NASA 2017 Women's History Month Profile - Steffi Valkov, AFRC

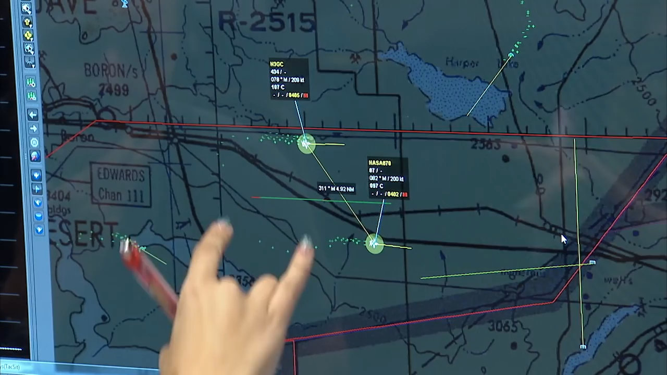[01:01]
I always really wanted to work at NASA. So as a flight operations engineer, what I do is I am part of a team that organizes flight tests.
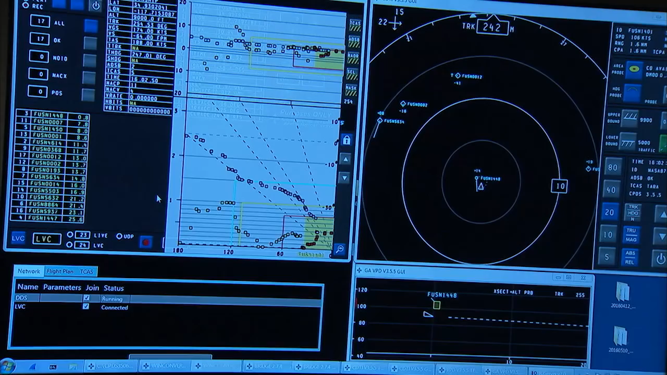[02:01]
These are sensors on board Icona and we would actually be able to see those alerts on the displays.
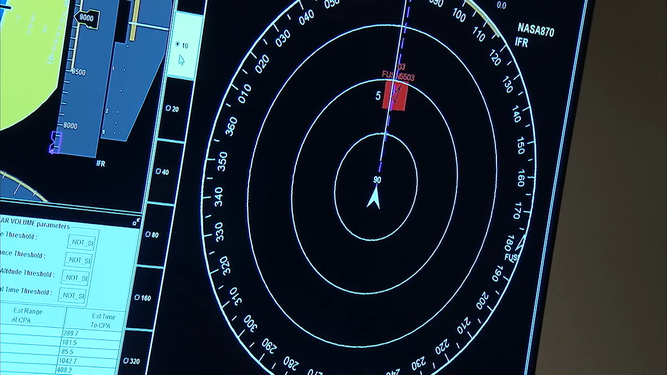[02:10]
So that the pilot remotely remote pilot that's on the ground looking at the display can say okay there I have an intruder to my left so I have to turn right for example.
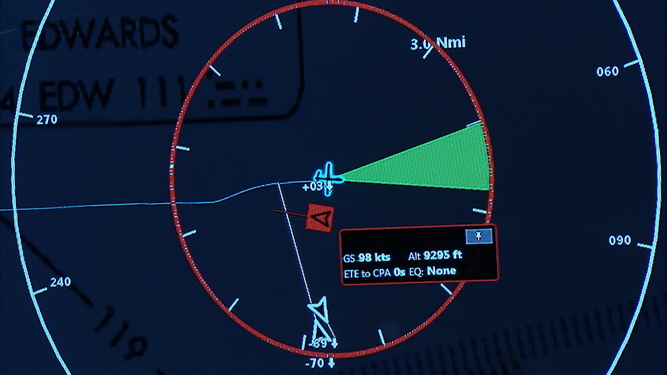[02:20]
So the reason we're doing this is that one day when remotely piloted vehicles are flying more in the national airspace different types of intruders as we call them more safely.